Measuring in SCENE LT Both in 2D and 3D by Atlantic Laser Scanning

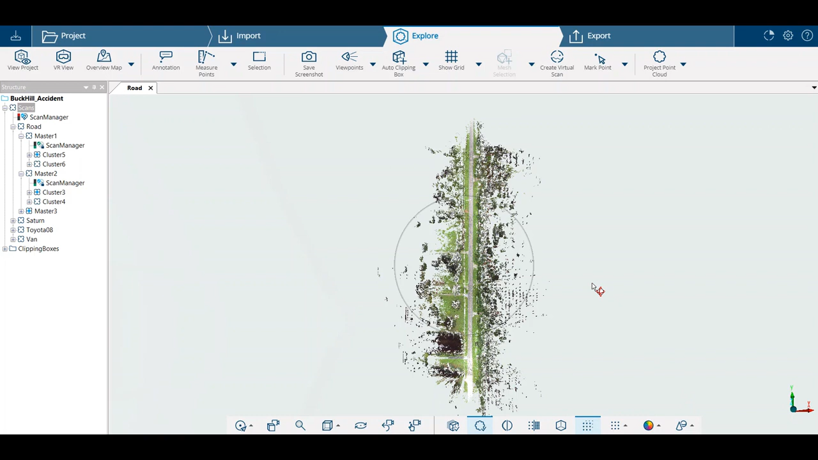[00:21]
today we're looking at ferocene we're using the lt version 2023 and we're just going to run through some of the measuring options that we have on a completely registered project here we've got a road
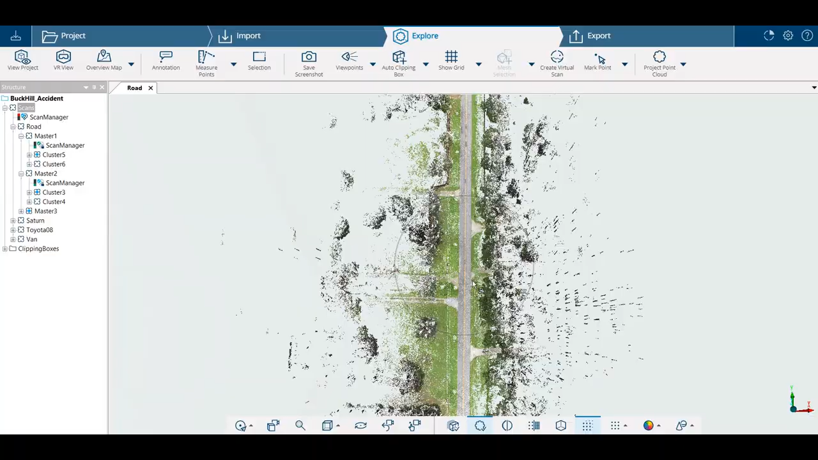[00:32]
as you can see we're going to get down closer and look at just how easy it is to look at this data keep our center point in the middle here as you can see sphere targets were
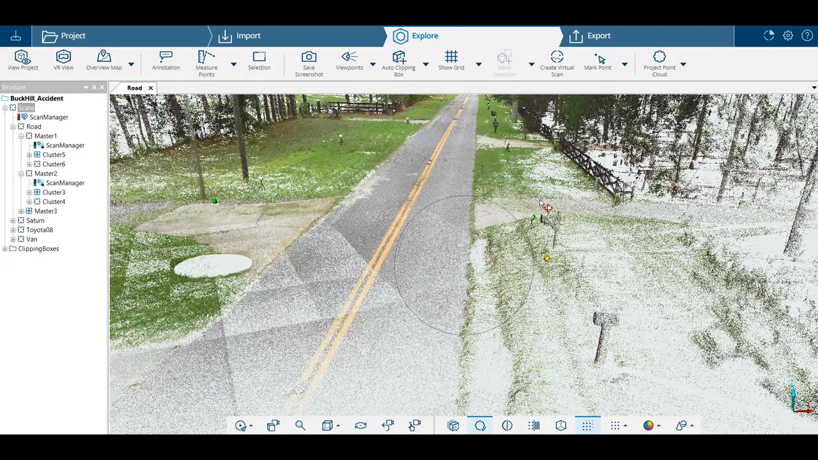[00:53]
used to register the project you can see them lit up depending on where we are we want to do any measuring off of the fully
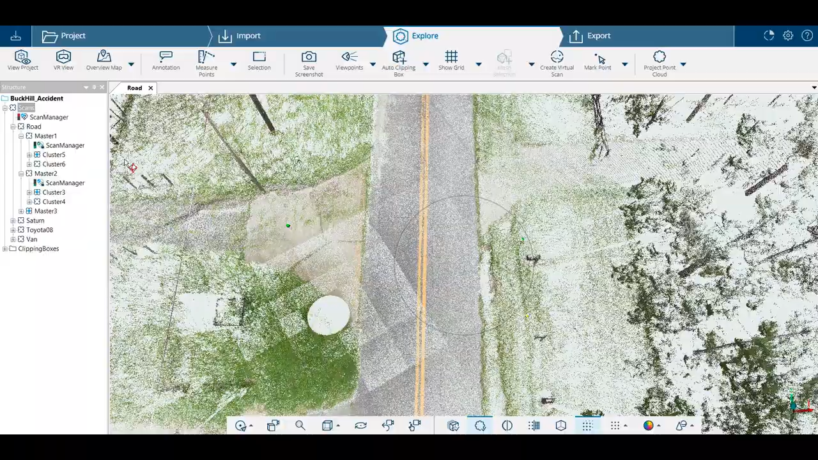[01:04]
loaded point cloud like this let's just try the measuring the road you just use this tool up here measuring points and we can just grab we're going to left click there move our cursor over and then left click again we'll double click there and it will stop the measurement otherwise we'll just drag it to a third point and a fourth point
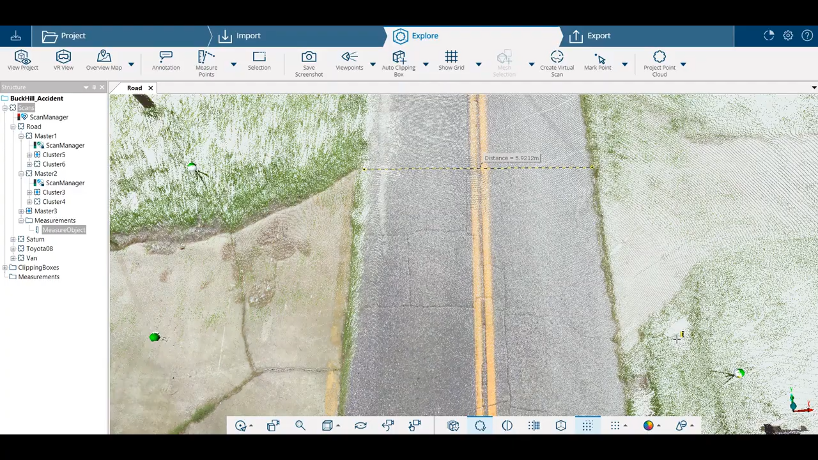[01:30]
so we can look at that we've got our distance in meters now come over to the left side we can click on the measurement and we can name the measurement we can give our horizontal vertical
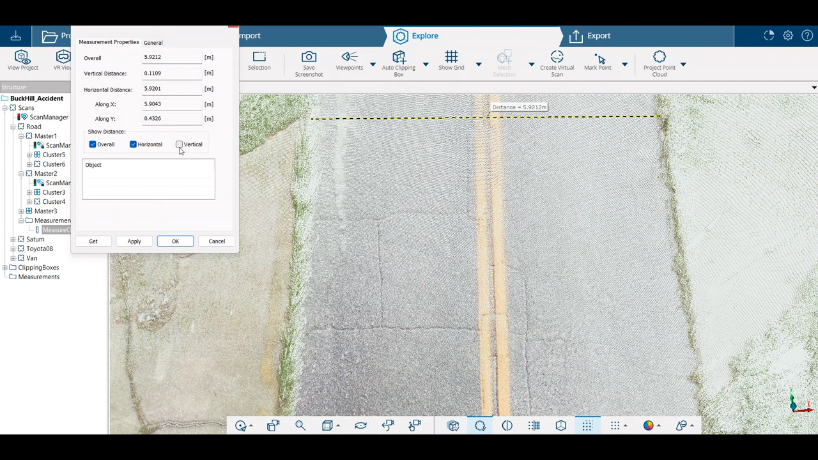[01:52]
if this was something that was in the air would give us a vertical horizontal overall so there's a lot of different options here
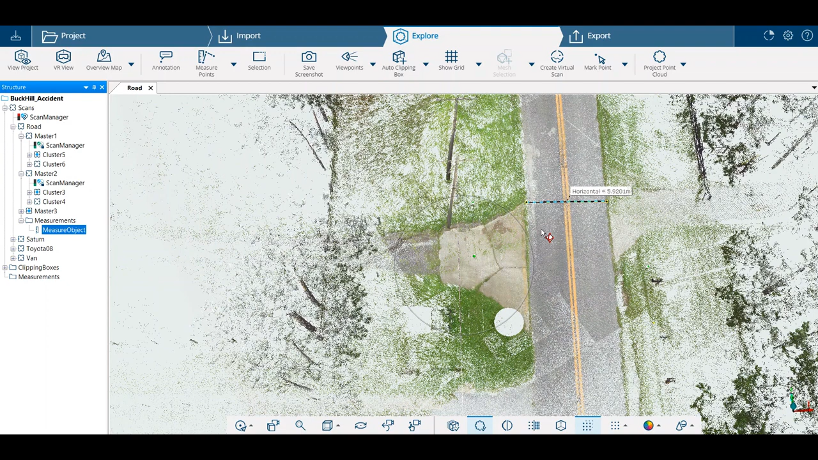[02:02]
now let's say you want to work on a property line here so what we'll do is we'll just run along this fence line over here
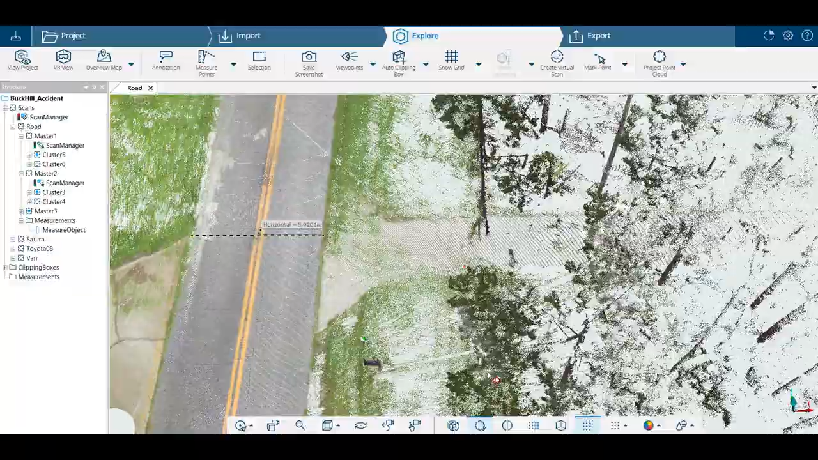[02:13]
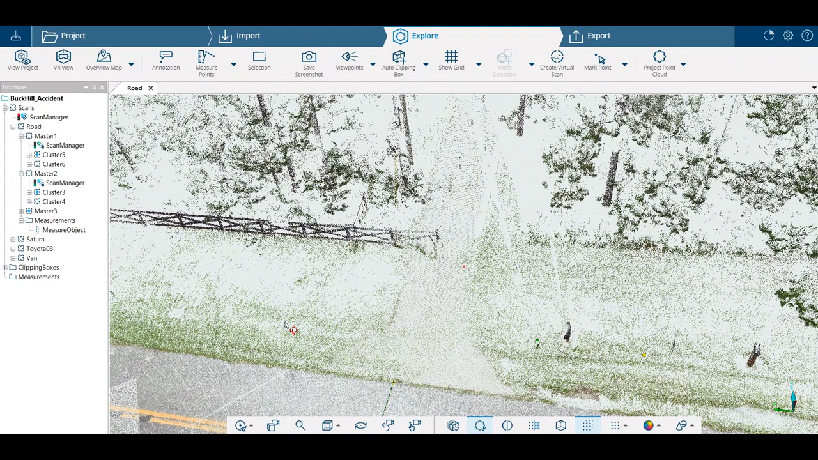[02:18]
and we can do the same thing with our measuring points and we can get our distance we can change our units to feet meters however we'd like to do it
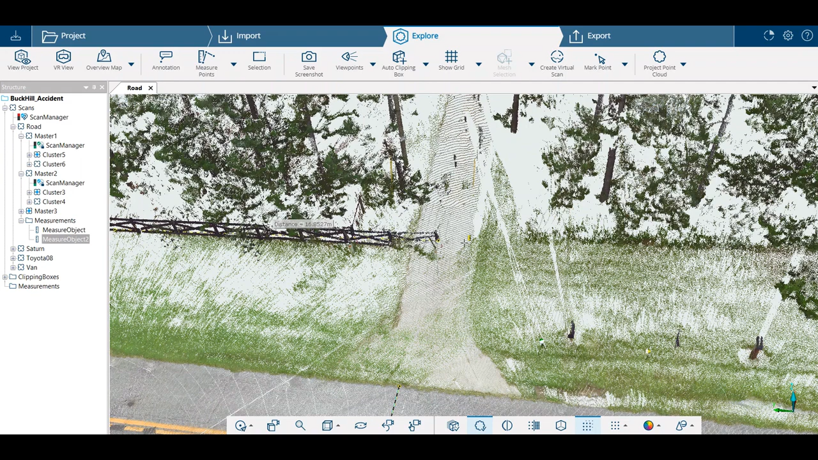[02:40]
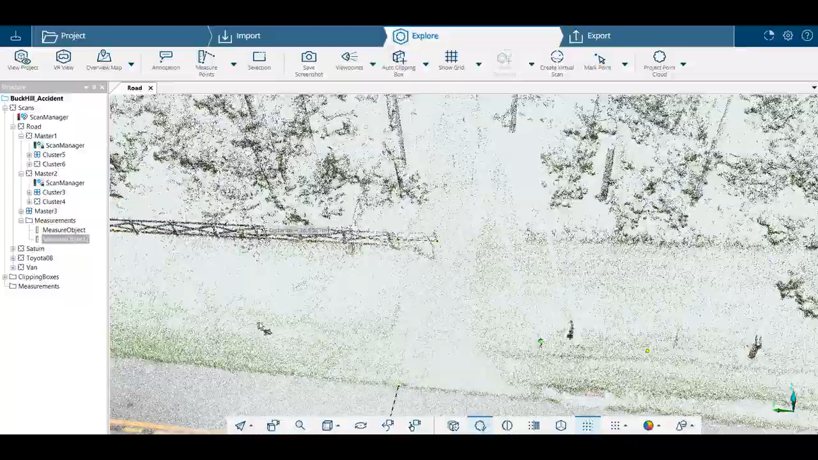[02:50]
we can change the way we look at the data here simply going from the bottom
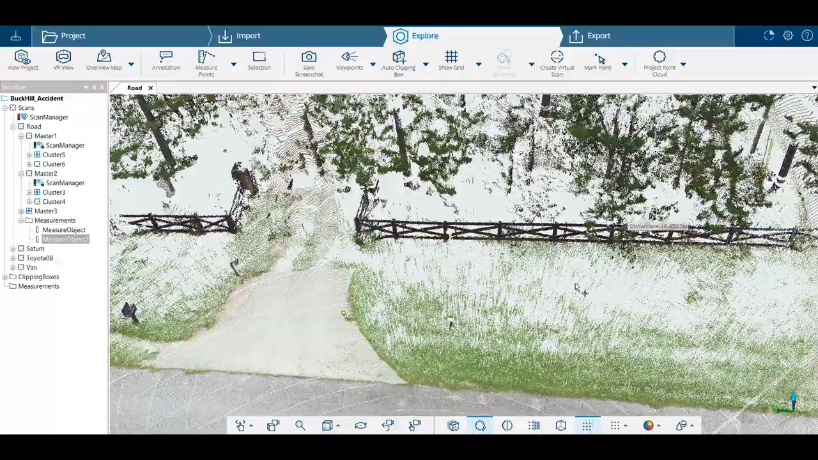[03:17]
there we go we pan we can use our left mouse key to just move this back and forth
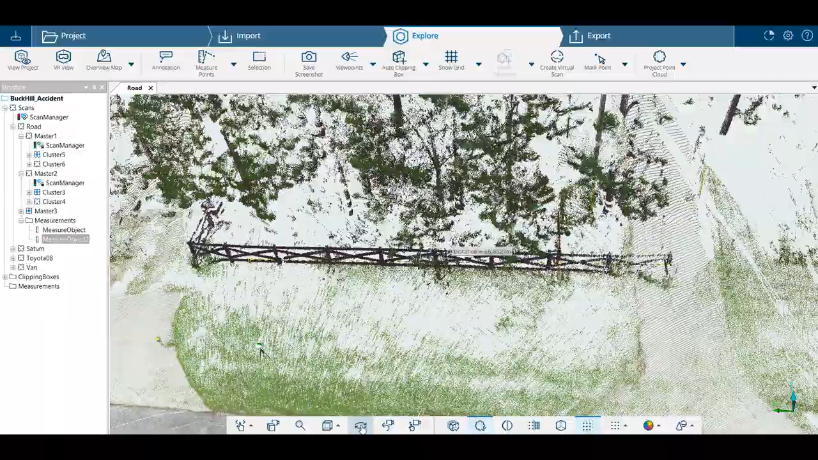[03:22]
we can set a rotation point if we want to still rotate it
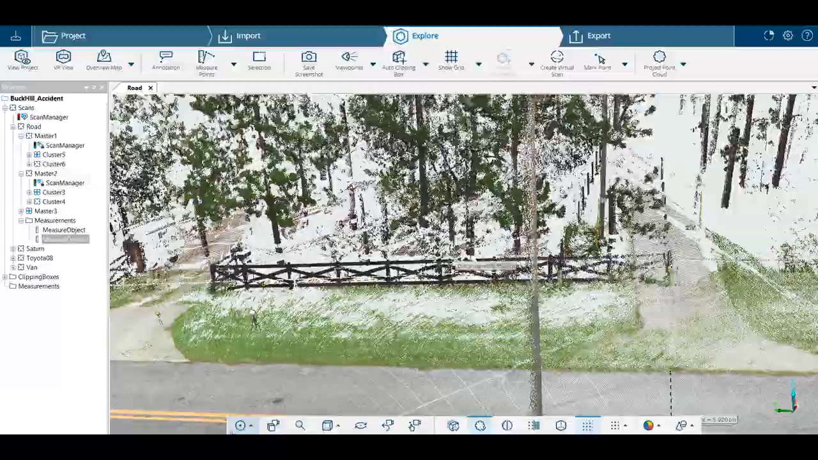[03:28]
go back down to pan we can drag that back and forth
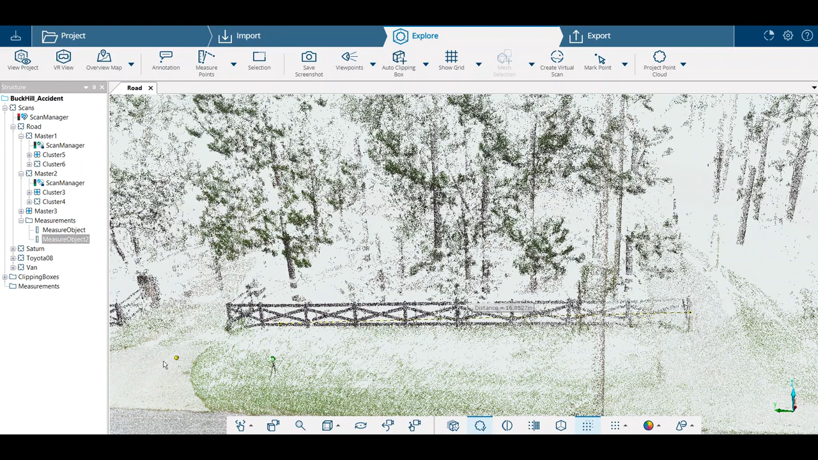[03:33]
depending on what type of measuring you want to do in 3d you do need to come down here to this option here and manipulate some of those tools so that you can drag yourself around to the right spot
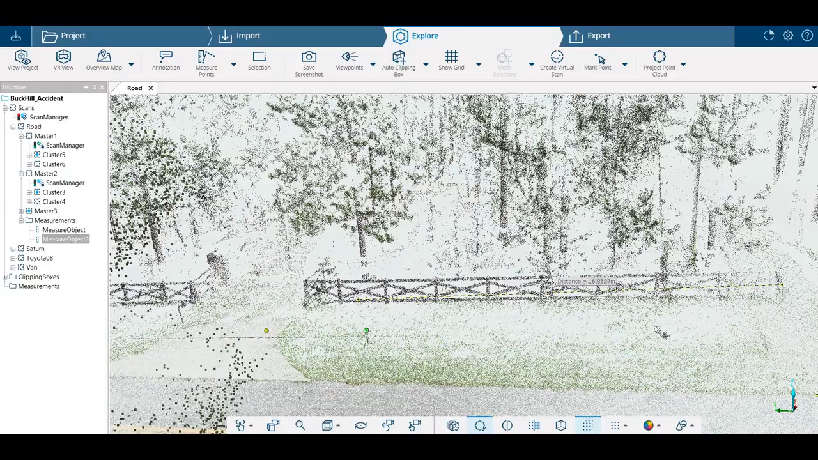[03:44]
just a matter of playing around with this a little bit
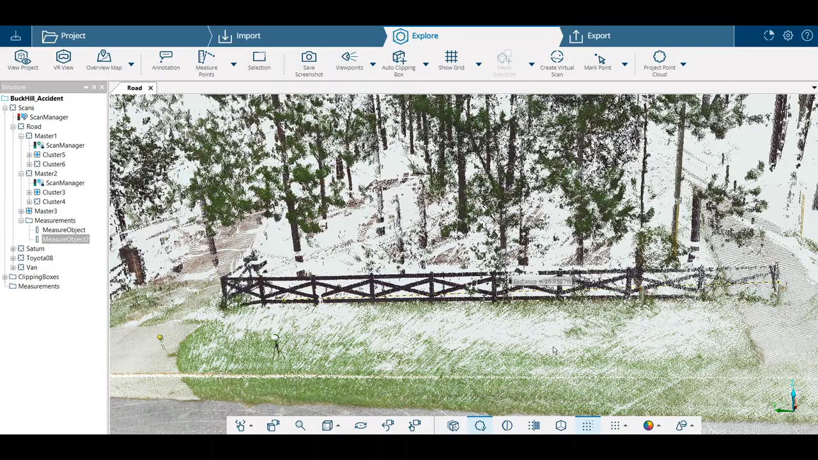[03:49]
but as you can see it is very easy if you're simply wanting to
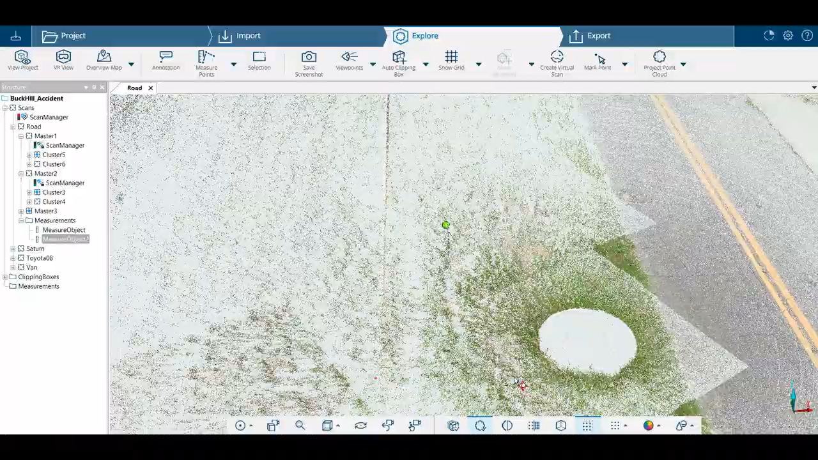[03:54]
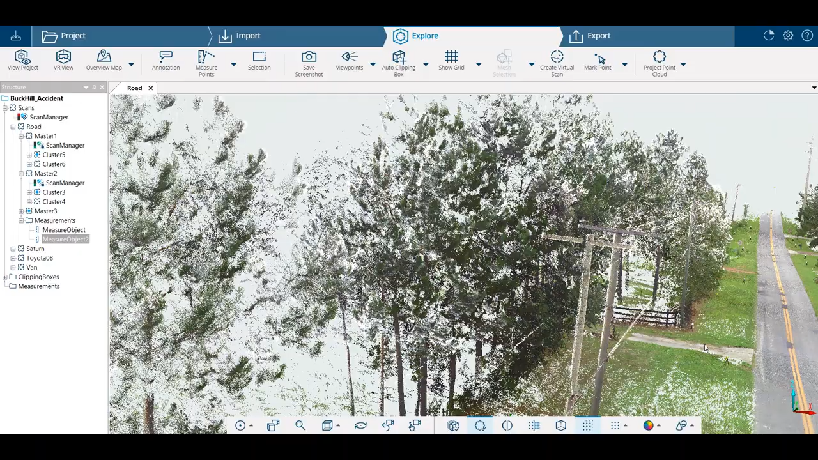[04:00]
measure a straight line like these power lines
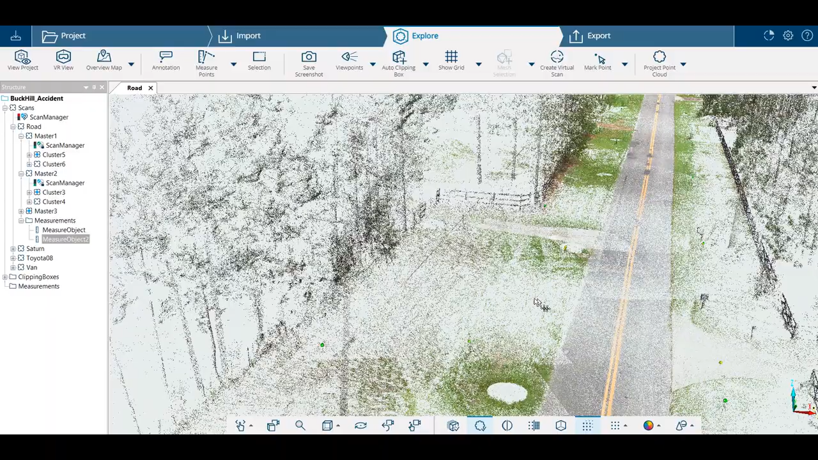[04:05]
you can just take your cursor your measuring points click on one of the poles drag that over to the other pole
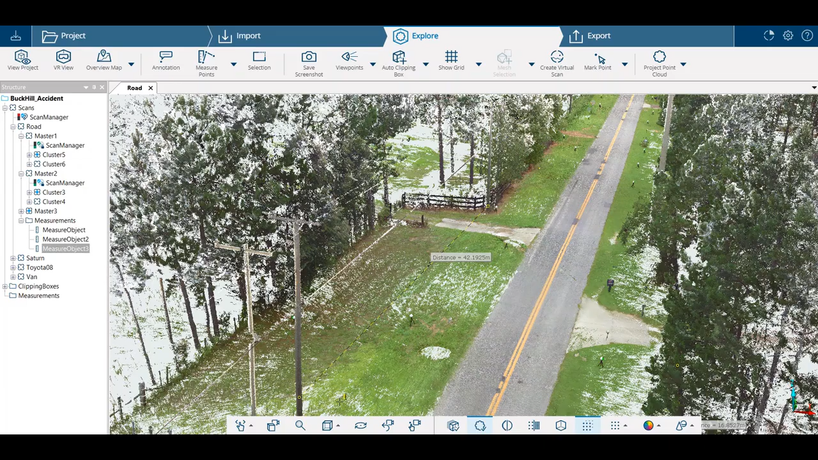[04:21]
and hit the escape button now you've got you've taken the uh the measuring points option off
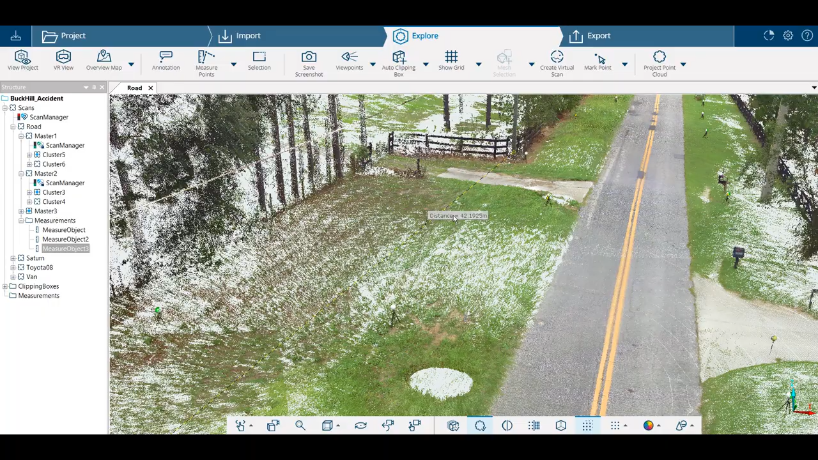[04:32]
now if you double click on the measuring point here you
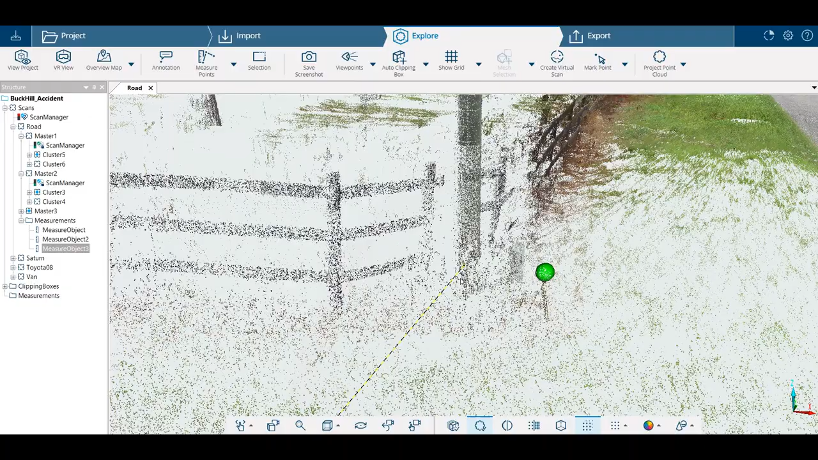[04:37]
can make sure that you are actually grabbed on to the post
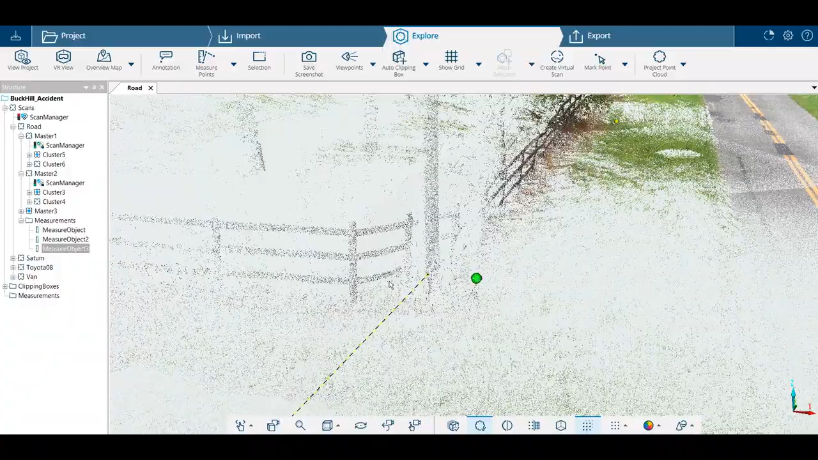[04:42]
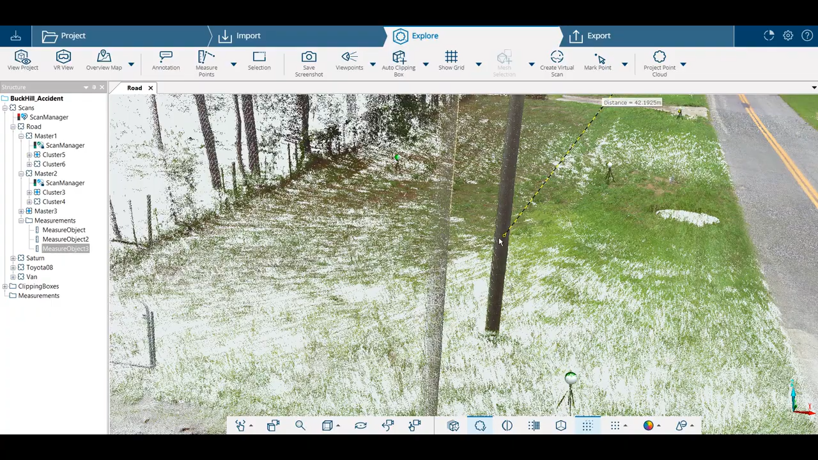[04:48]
just double click on that spot and it takes this right there and now we
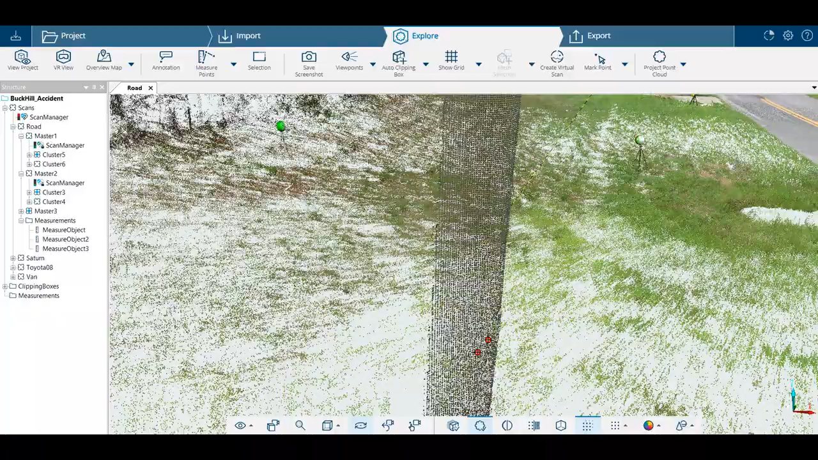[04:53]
know that we have actually grabbed the right spot again we'll go into that measuring point on the left on the tree here now this is where we can get the horizontal the vertical and we can call this